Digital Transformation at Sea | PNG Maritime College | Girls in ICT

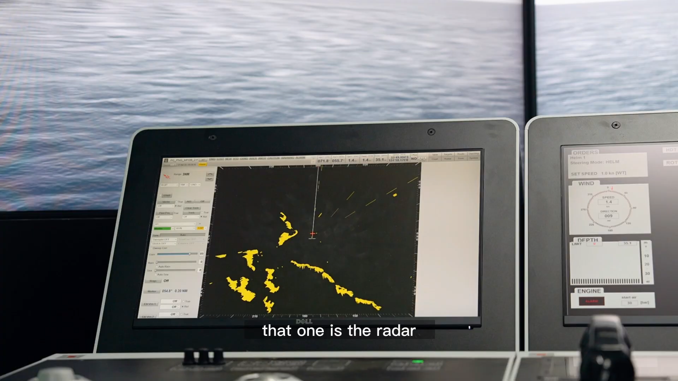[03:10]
And that one is the radar where it
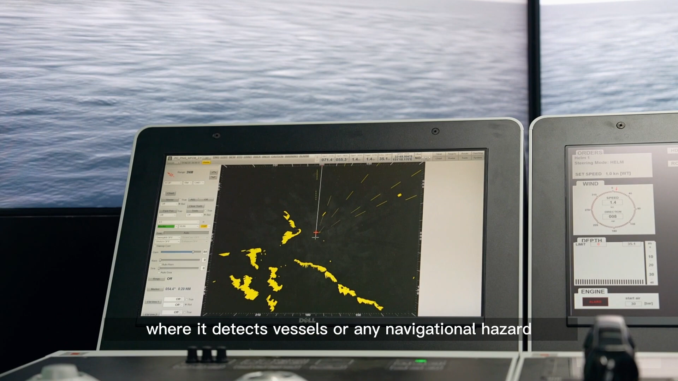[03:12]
detects vessels or any navigational hazard.
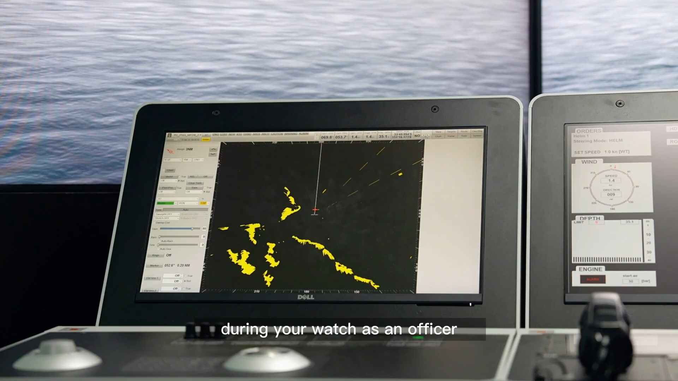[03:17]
During your watch as an officer, you will use this equipment.